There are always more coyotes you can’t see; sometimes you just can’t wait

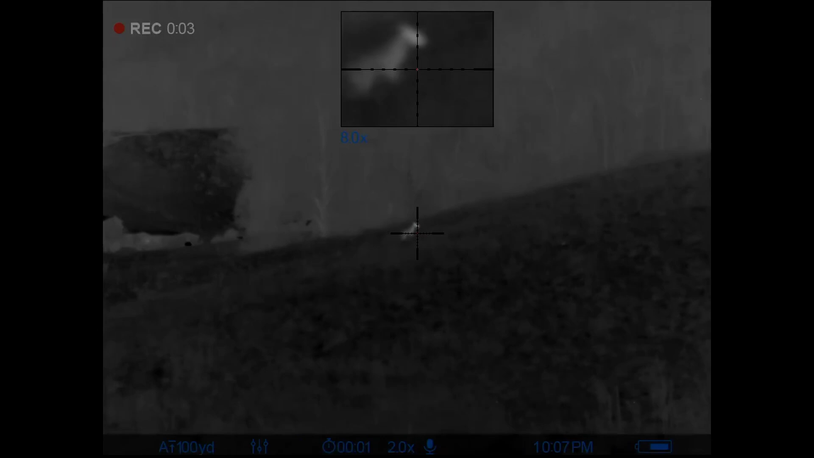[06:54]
With this new piece of property, we were able to get up on top of the hill, and that way we wasn't having to try and call the coyotes past a herd of cows through two or three different fences and past a couple of houses to get them into the field for a good shot. So we was able to get up on top with them. And while it still took a hot minute to be able to work them in, it worked out just like we thought. Yeah, no. Don't let them get down that valley. Yeah.
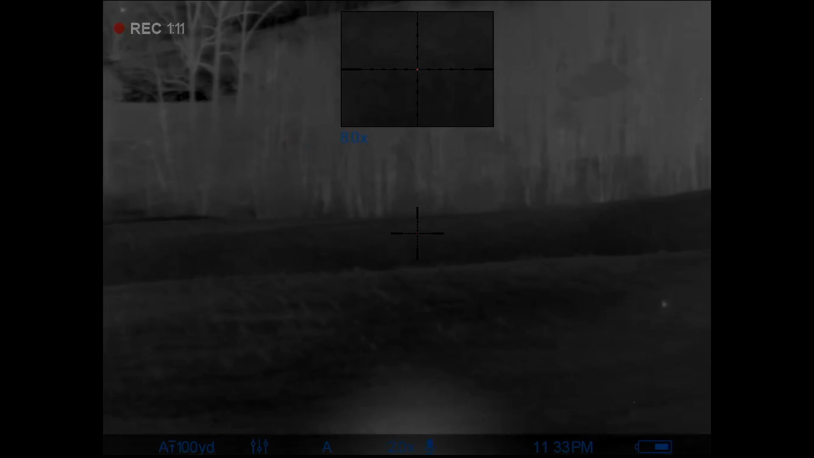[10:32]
I think I see the second one on top of that hill out in the woods,
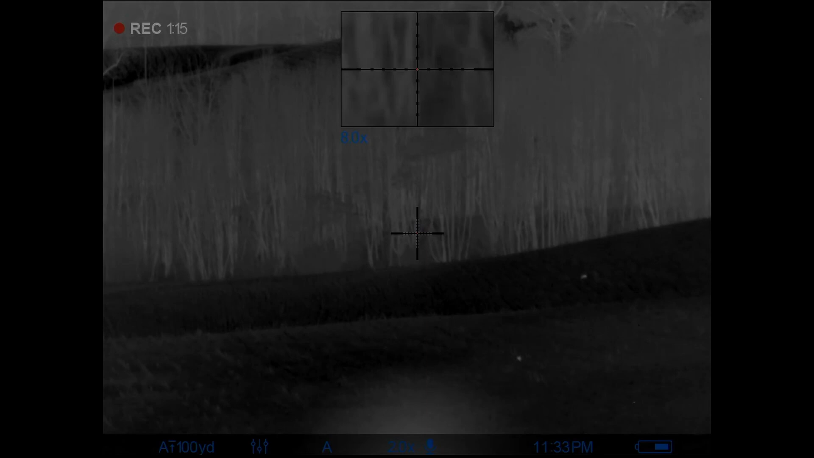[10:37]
just where he come from, I think. I thought I saw something flash.
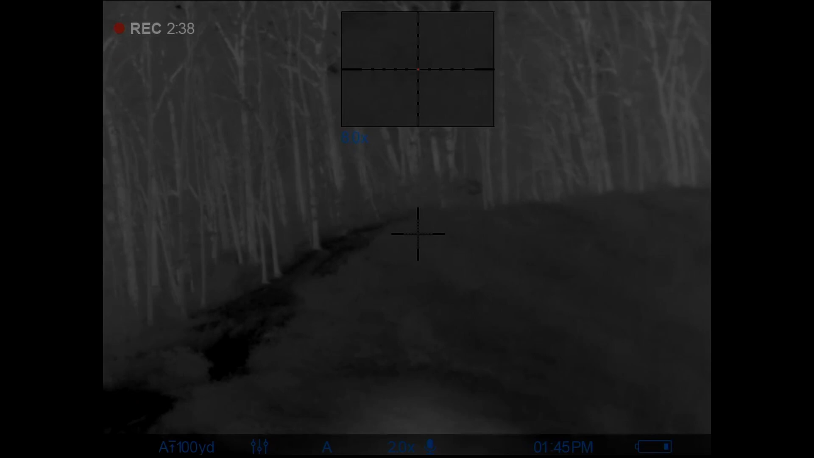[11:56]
I knew that's what they had to do right in the woods. Yeah, we kept hearing stuff like right here in the woods. Didn't know what it was. And
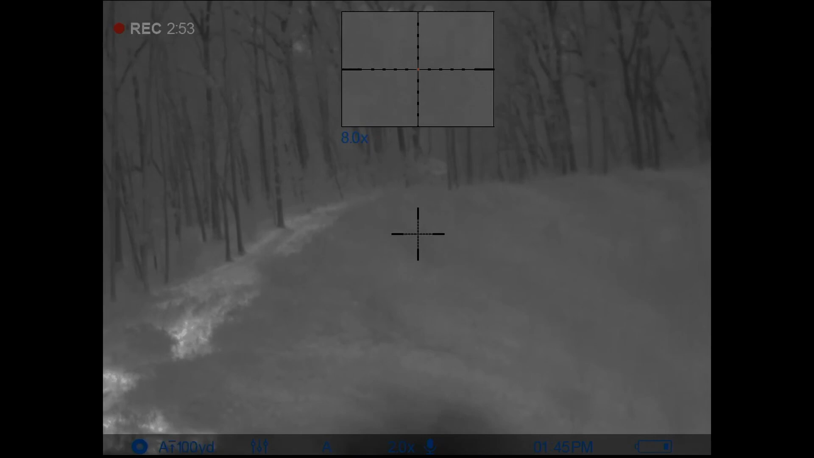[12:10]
then they pop up right there. Yeah, I didn't see that one.